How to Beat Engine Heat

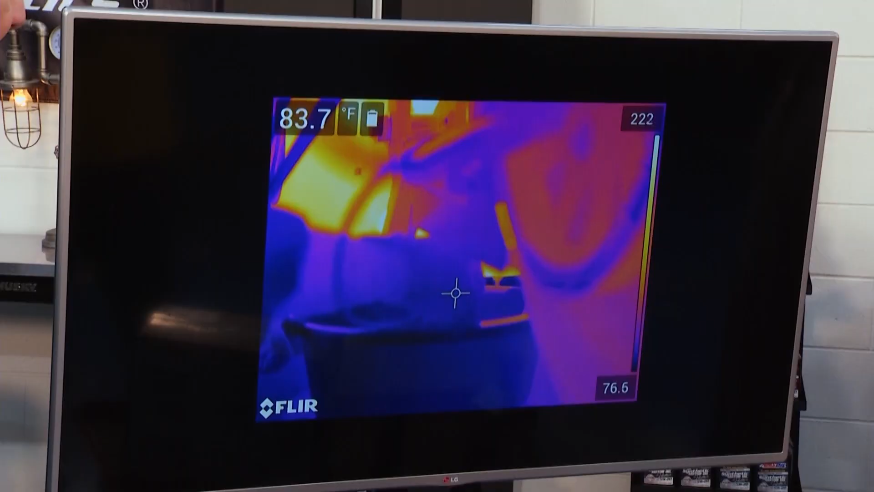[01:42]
On screen: spot 83.7°F
out you guys shot this right here yeah what this was we ran
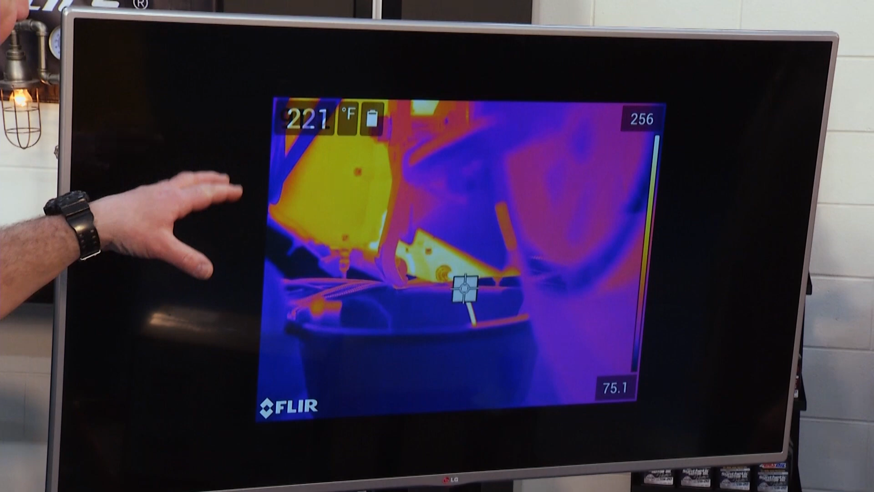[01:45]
On screen: spot 221°F
a test the oil temps are somewhere in the neighborhood of 300 degrees as we're draining the oil out of this motorcycle we
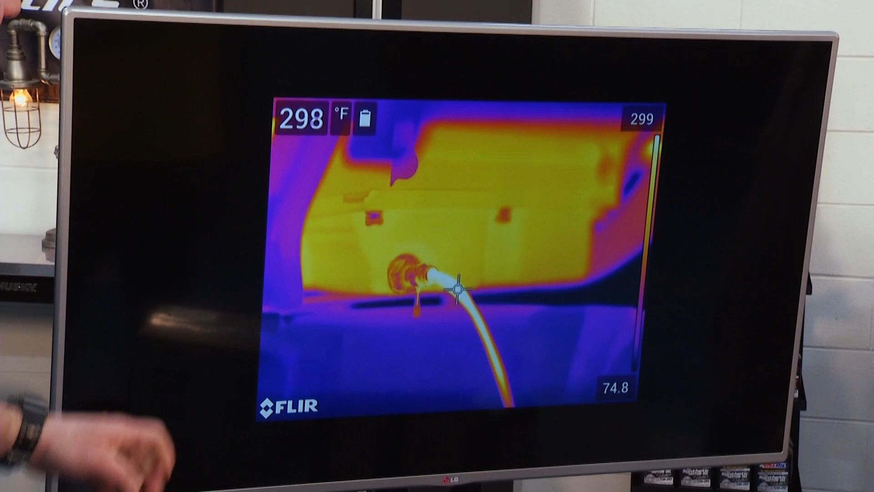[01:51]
On screen: spot 298°F
took away all the cooling air and we ran the bike in a situation where there'd be no air across those cylinders so it put all the heat into the oil this is a good test to show that the oil is actually holding up and providing protection for that engine now how am i going to keep that big beast cool well you're going to run a high quality synthetic such as our amsoil